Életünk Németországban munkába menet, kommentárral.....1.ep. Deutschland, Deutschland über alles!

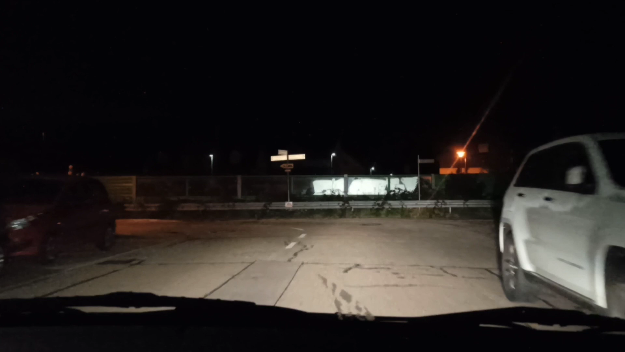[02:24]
Reméljük. Itt is van egy jobbkezes utca, nem látszik belőle semmi.
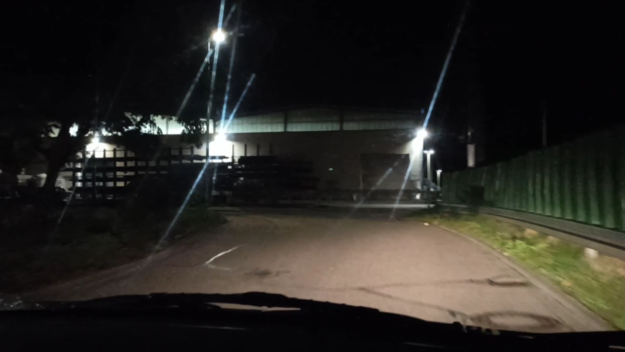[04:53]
Parkoló autók szoktak itt lenni. Hétköznap mindenképpen óvatosan kell közlekedni.
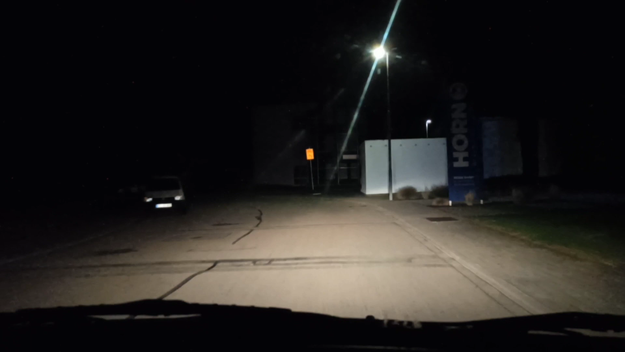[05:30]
Ez itt egy konténer, és ha jön valaki, nem fog megállni, ugye? Szabad a pálya.
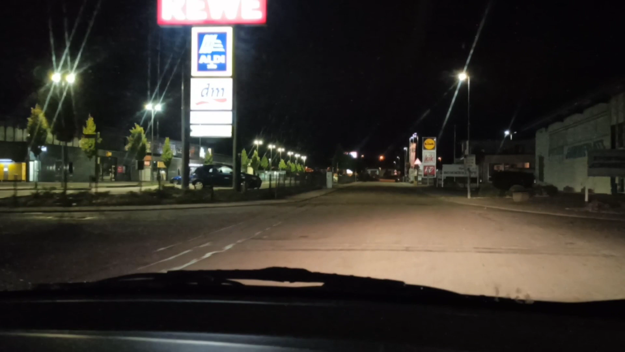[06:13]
jobb oldalt Oké, jobb oldalt Lidl, Kik, meg valami cipőbolt, H&D. Sebességmérő dobozok, azt hiszem. És itt szoktunk vásárolni. Ez a Lidl kétszer akkora Magyarországon egy Lidl. Választéka is más, illetve bővebb. Jön egy körforgalom.
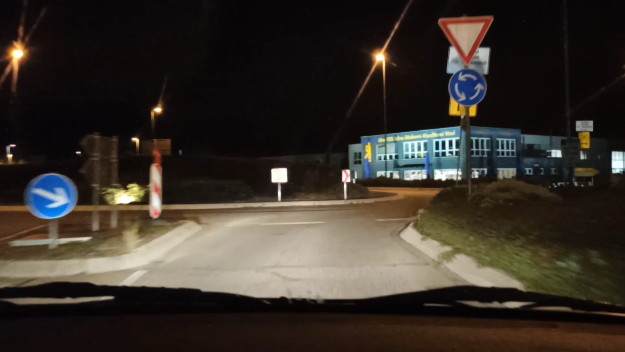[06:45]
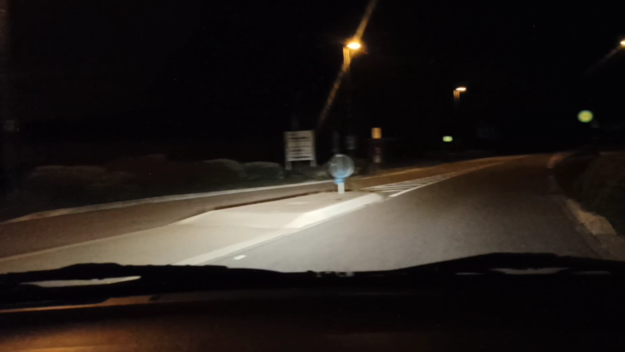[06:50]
Tőlünk innen balra van az útlezárás, ezért jönnek felénk most az autósok. Kis utcán belakunk. Nagyon forgalmas lett, mint egy autópálya. Itt már 80-nal is lehet menni. Kértünk a főútra, igen. Reflektor. Nem merek, mert szemben mindig hát, jönnek. Hát most szombat van, nem fog.
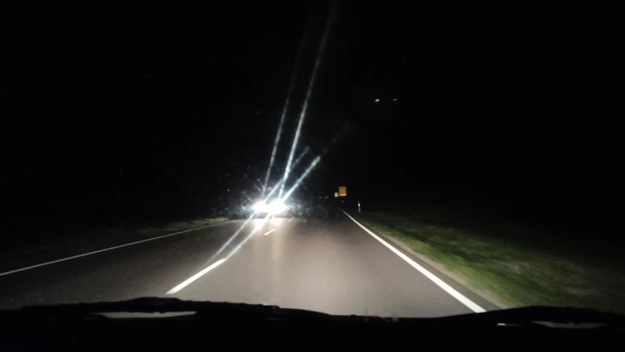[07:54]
Meg teherautók és egyebek, de hétvégén sokkal kisebb a forgalom. De hétvégén is dolgoznak a németek, erről nincsen szó, hogy nem. Csak talán később kezdenek fene, tudja, de nekünk 6.30-ra van a munkaidő kezdet, és 6-ra beszoktunk kérni. Itt egy jobb kanyar, itt már Friedrichsthal felé fordulunk.
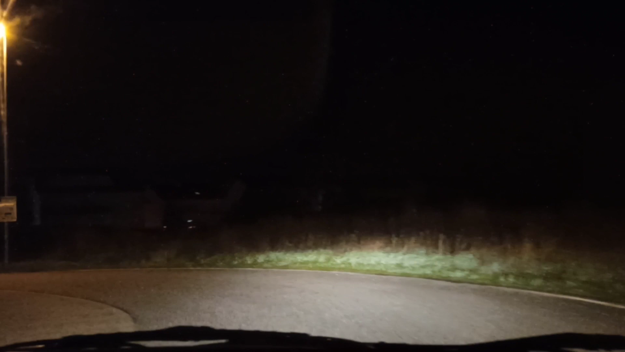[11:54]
büntetés az drága, nagyon-nagyon drága.
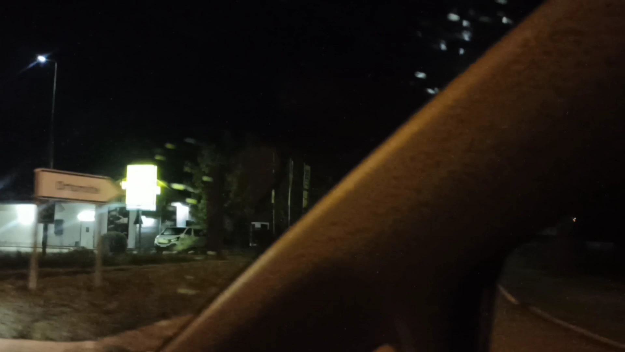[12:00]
Itt van egy Edeka áruház, állítólag ez a drágábbik áruház. A legdrágább, de legminőség. Most nem tudom megmutatni, de ott a bankunk, a Volksbank.
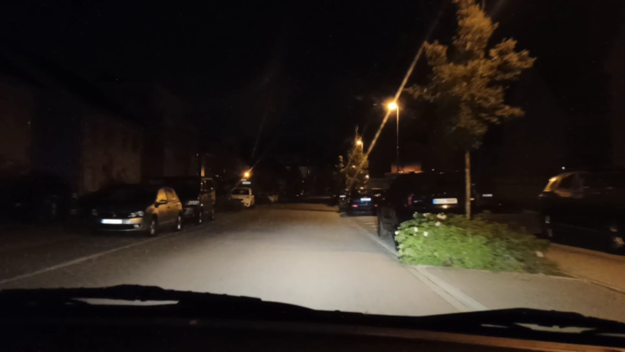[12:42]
Na egyszer sikerült túllépnünk 31-32-vel, akkor mindjárt pirosan. Bekarikázta nekünk, hogy hopsz, egy kicsit gyorsabban közleked. Reméljük, nem itt, itt is van egy jó. Itt is van egy jobb. 32. Jobb kéz, de az jó. Nem jön senki. Hát ha valaki hozzászokott, hogy 50-nel lehet menni,